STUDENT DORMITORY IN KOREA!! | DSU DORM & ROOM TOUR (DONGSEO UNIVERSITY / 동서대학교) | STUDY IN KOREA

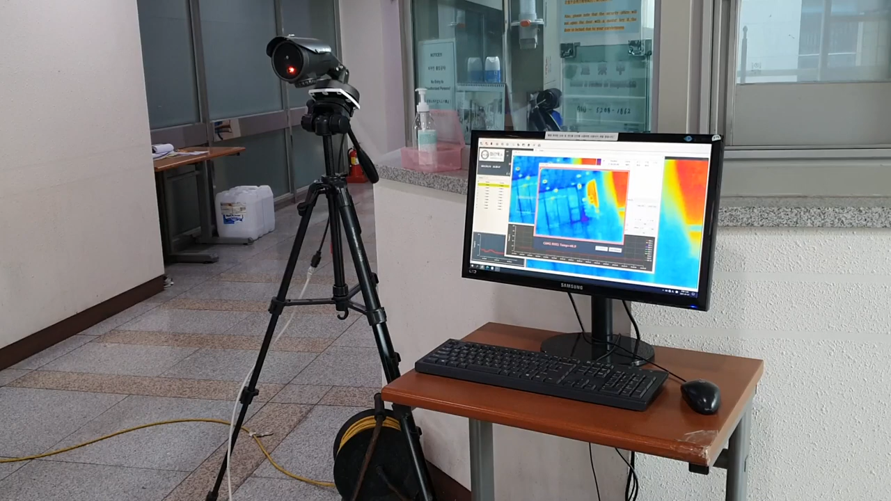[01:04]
above the normal level we will be sent to the quarantine room so yeah this is the heat camera to check so